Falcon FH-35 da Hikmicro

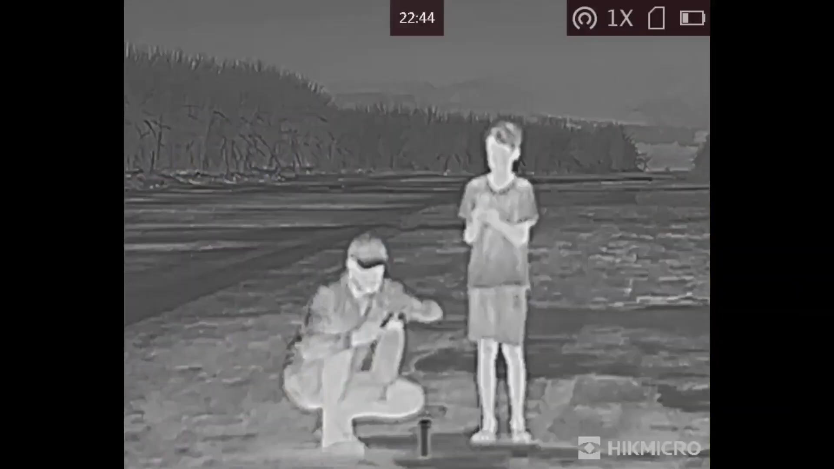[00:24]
Agora olha só o que eu vou fazer, vou encher essa latinha aqui ó, com a água quente, olha só, olha como, olha a latinha fica branca na hora né, olha como é a detecção.
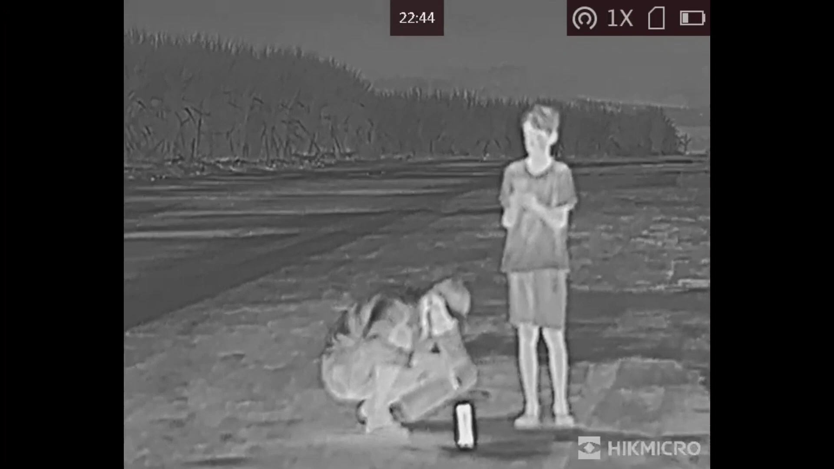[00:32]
Tá eu e meu filho Caio aqui, o Caio tá me ajudando, tô numa pista de avião aqui na fazenda e o objetivo é ver até quanto a Falcon consegue detectar aí essa latinha aí no chão na pista. Essa pista aqui ela tem 750 metros,
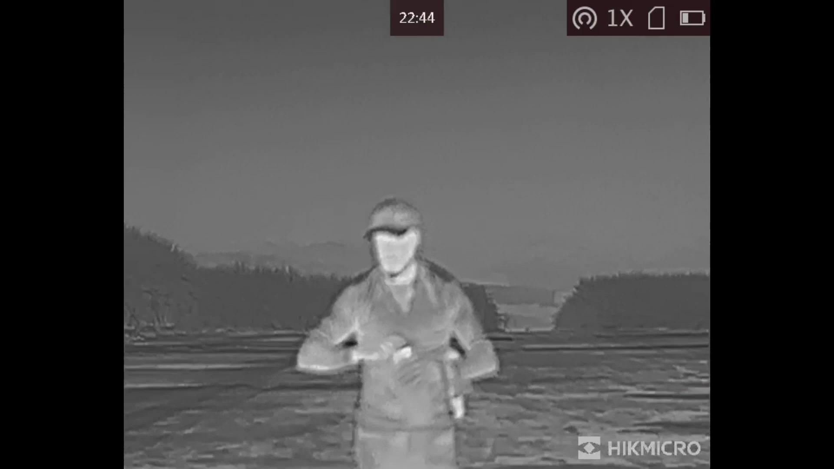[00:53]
vamos ver até quanto eu consigo captar isso aí, vamos lá.
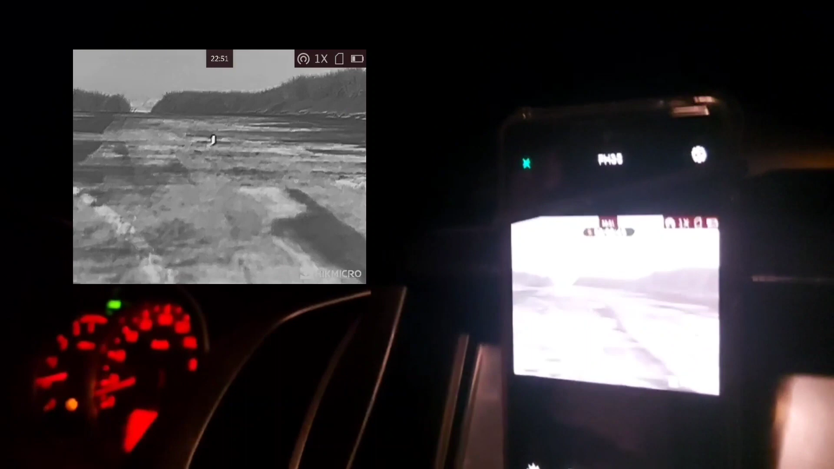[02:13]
100. Ah, mas não sei não, hein, tô vendo que tem uma curva de nível ali,
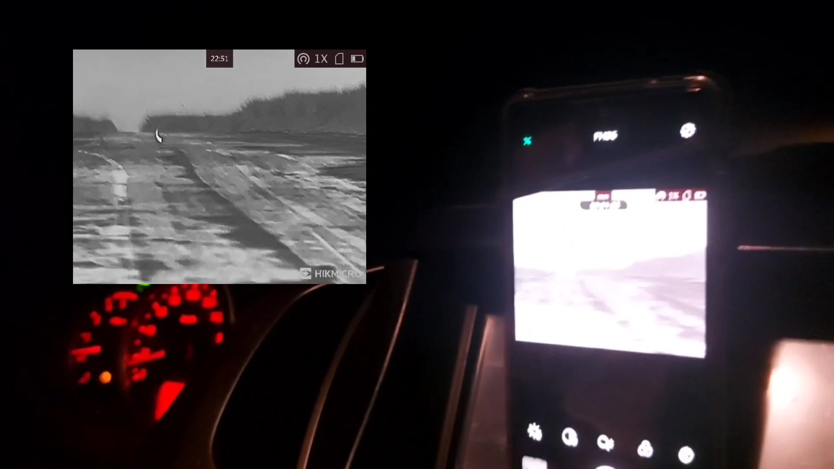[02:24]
eu acho que a latinha vai ficar escondida atrás da curva.
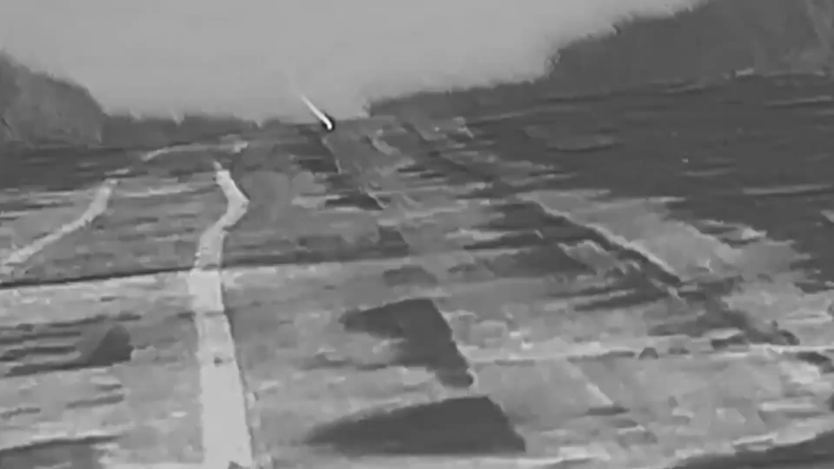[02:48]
200 metros, ainda tá captando calor.
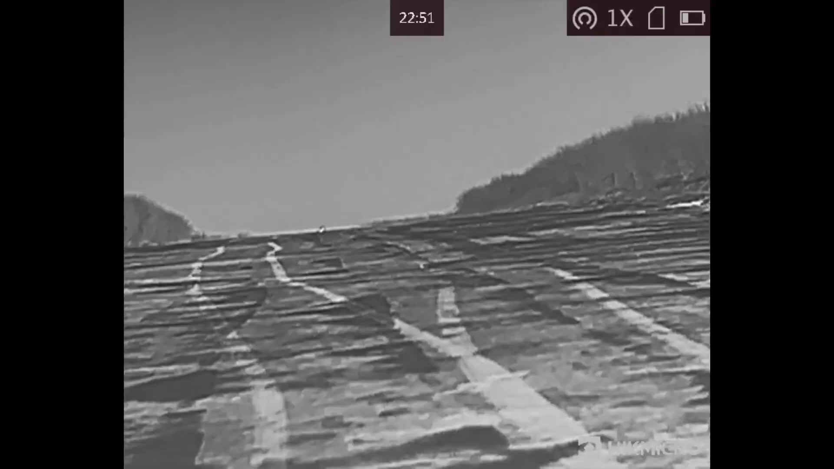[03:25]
Ah, que pena que a curva de nível atrapalhou.
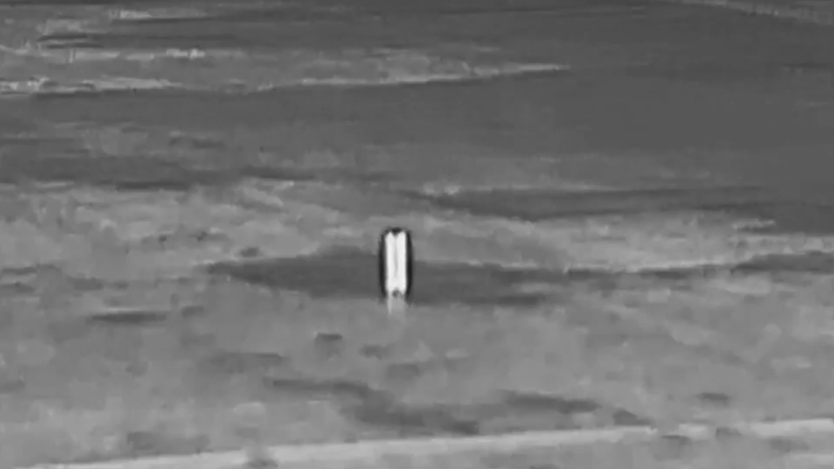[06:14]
Ela conseguiu detectar aí uma latinha com água quente até mais ou menos uns 300, 350 metros. Mas o que atrapalhou um pouco foi a curva de nível ali na estrada.